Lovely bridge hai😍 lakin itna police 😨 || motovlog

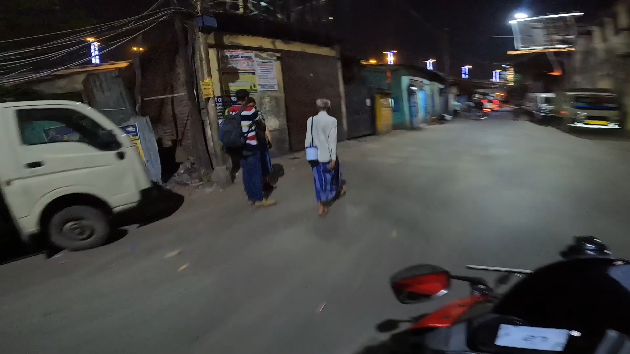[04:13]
500 तक हो जाने के बाद मतलब एकदम ही पूरा ख़त्म हो जाता है लीव और बचता नहीं।
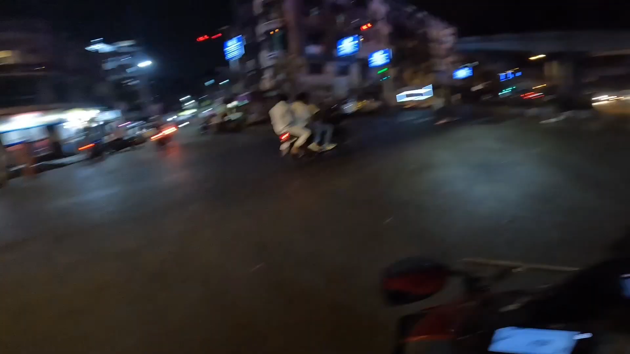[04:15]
देखो सिग्नल रेड है फिर भी लोग को देखो निकल रहा, लोग क्या बोलोगे अब।
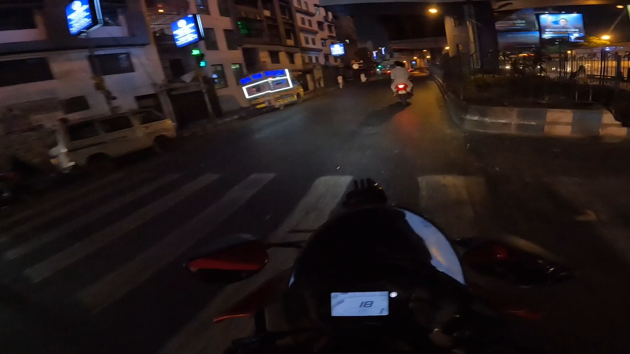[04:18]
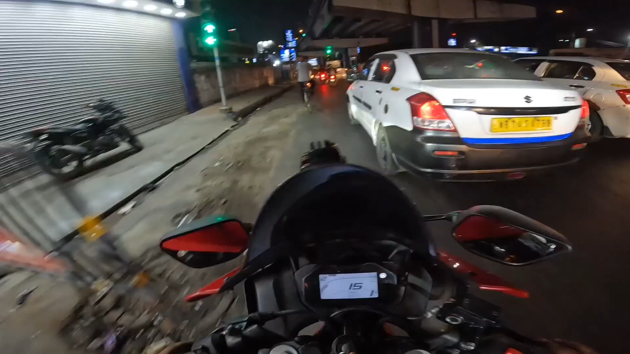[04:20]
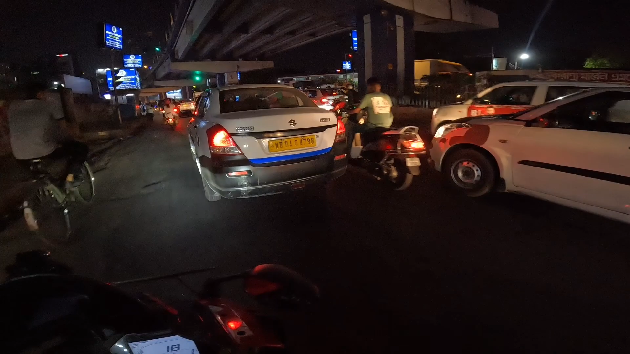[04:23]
अरे अरे अरे अरे क्या हो गया अचानक से इन लोगों को,
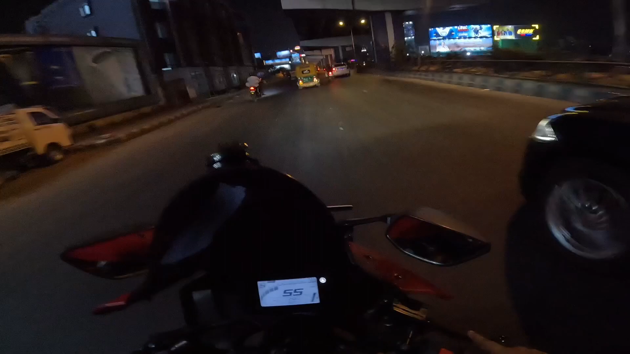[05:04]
जवाब ने चाचा क्या चला रहे चाचा, भाई चाचा क्या चला रहे यार। चाचा वो देखो एकदम हट, पैर पैर नीचे देखो, देखो पैर देखो चाचा।
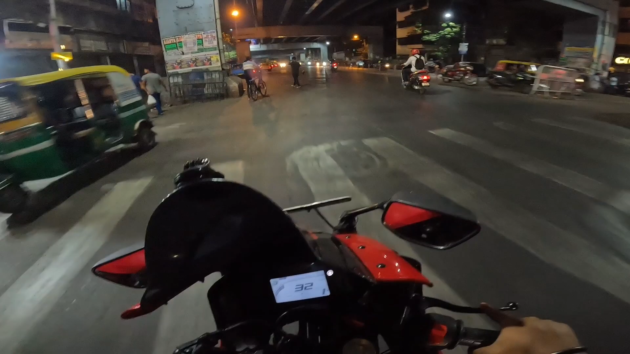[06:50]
बिना हेलमेट का जो घूर रहा है, कान में हेडफोन लगा के जो घूर रहा है, 10 बजे का बाद ब्रिज बंद होगा, अभी तो 10 नहीं बजा।
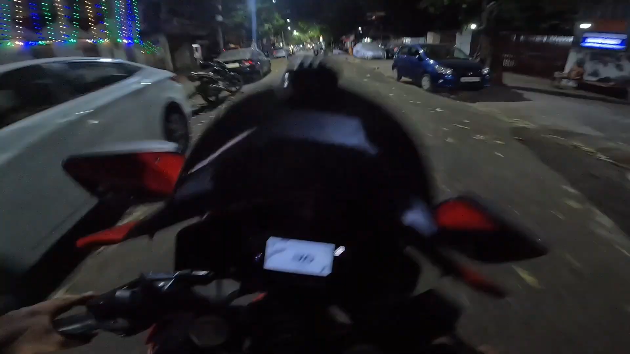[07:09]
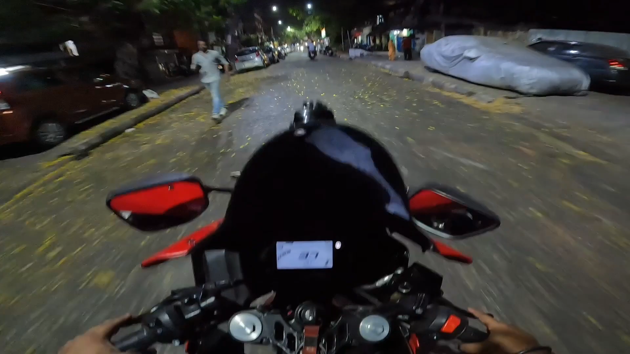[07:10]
एक बगान का पीछे साइड देख पा रहे होगा, चारों तरफ फूल ही फूल, गाछ है ना इधर,
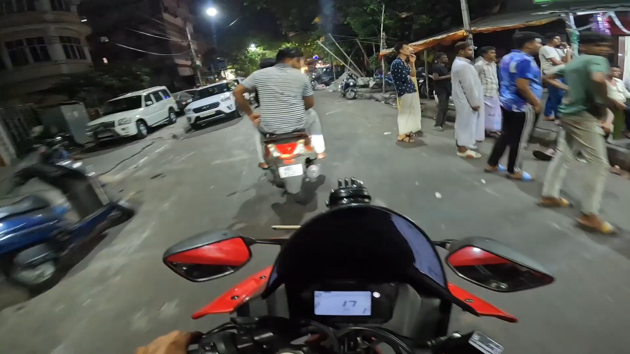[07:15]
देखो कान में फोन लगा के चल रहा है, कान में फोन लगा के चल रहा है।
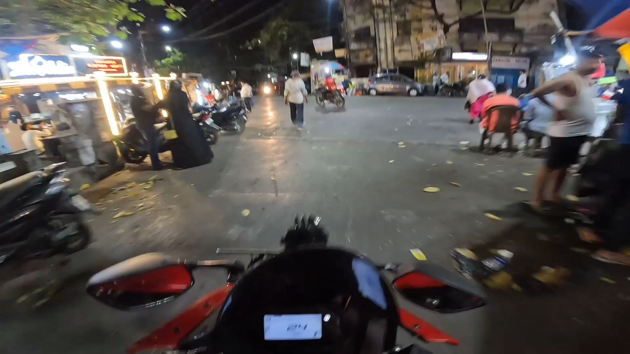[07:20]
क्या बोलोगे भाई, हॉर्न मारो तो झगड़ा करेगा। देखिए भैया को एकदम बिंदास, भैया का जमीन जायदाद सब खरीदा हुआ है। रुक यहाँ कैमरा खोल ले पहले।